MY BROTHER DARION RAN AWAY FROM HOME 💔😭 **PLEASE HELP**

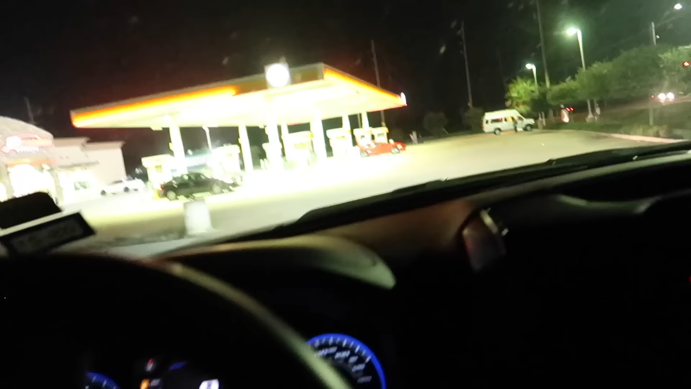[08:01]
About to go in here, get the gas pump real quick, though.
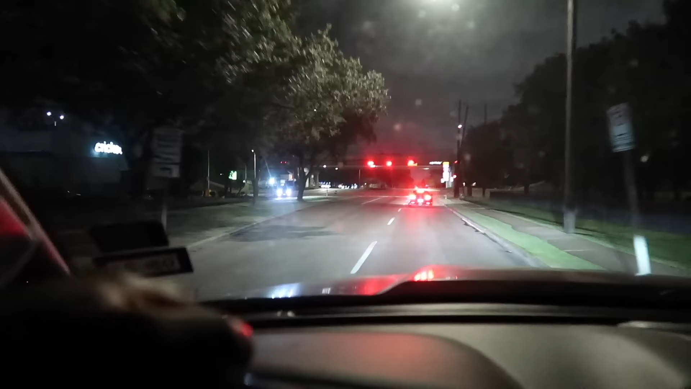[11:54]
There go one car right there. I don't see no other cars. We about to pull up to the park, y'all. We finally found the park. It's right over here. I can't see it. It's pretty dark, though. Dang, Dad, don't leave me, bro.
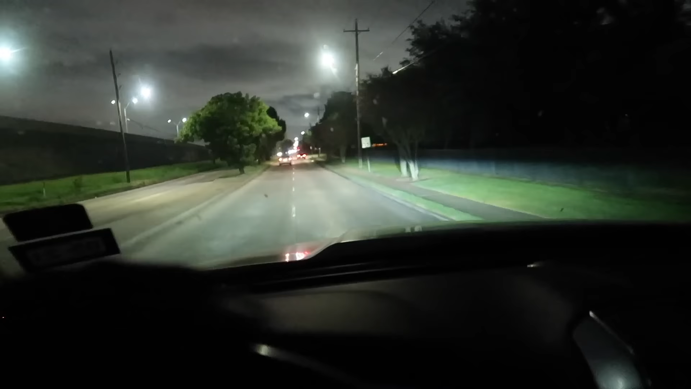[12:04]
Oh, they closed it. They closed it off.
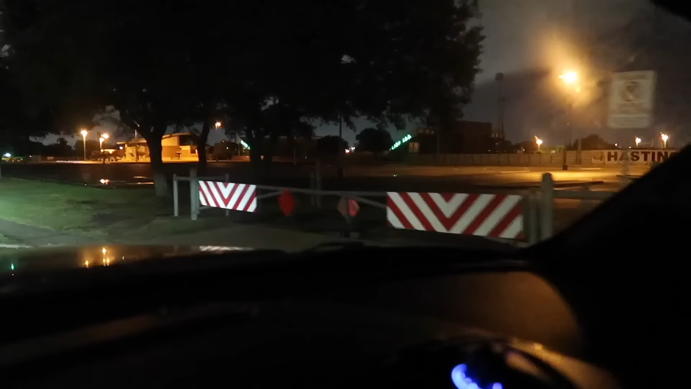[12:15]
What the heck? How we gonna get... Bro, they closed it off?
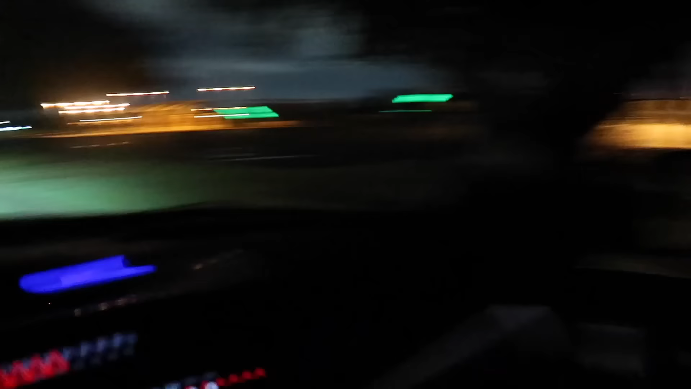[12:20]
Oh, my gosh.
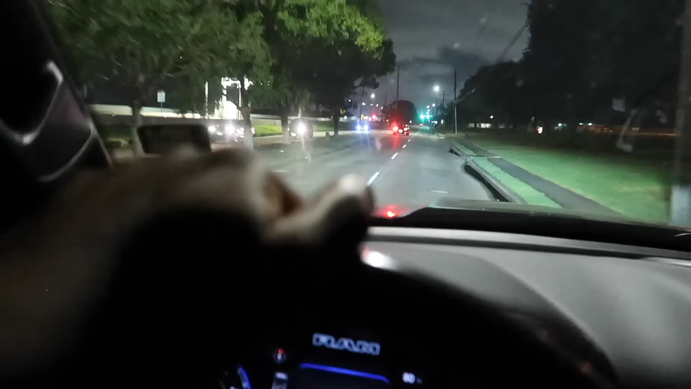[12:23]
What are we supposed to do now? We can't even get in this way. They closed it. Wow.
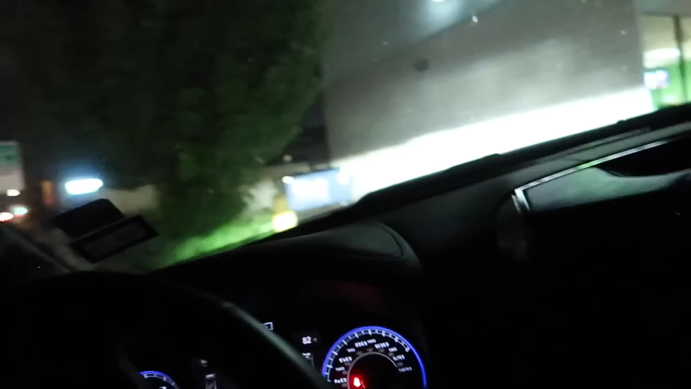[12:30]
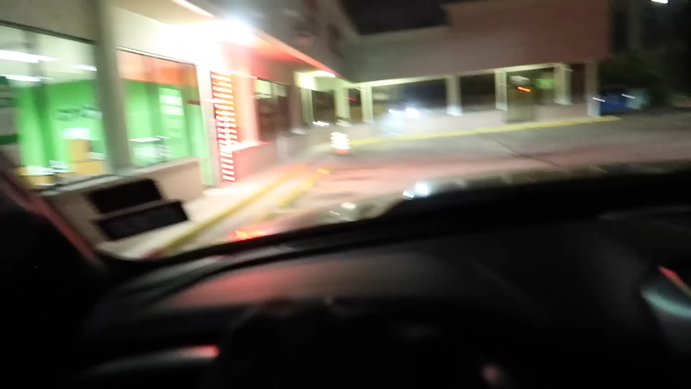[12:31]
All right, y'all, I guess we gotta park over here.